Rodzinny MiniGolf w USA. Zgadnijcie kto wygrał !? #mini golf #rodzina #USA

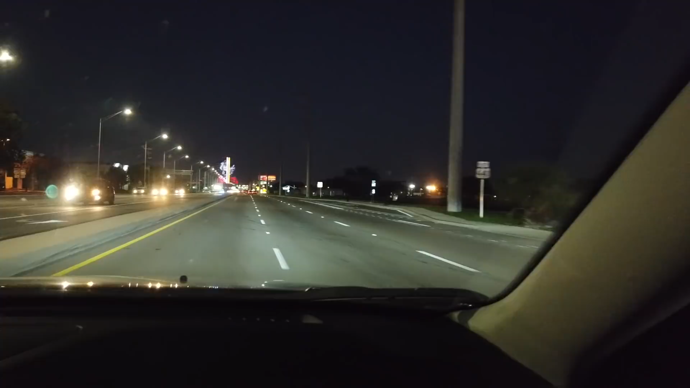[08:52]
Oj, zobacz, przed nami! A przed nami jest gitara, o której mówiliśmy. Hotel w kształcie gitary. No piękny ten hotel, faktycznie.
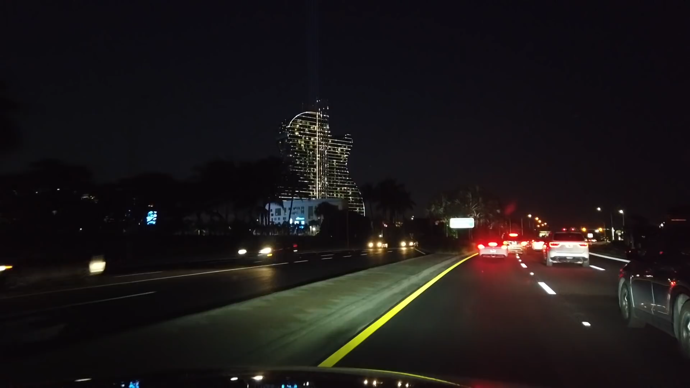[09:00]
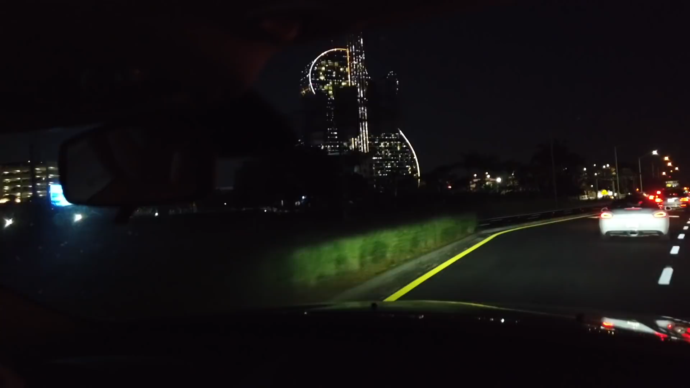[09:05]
Tutaj mamy gitarę, a strony idą jako takie światło do nieba.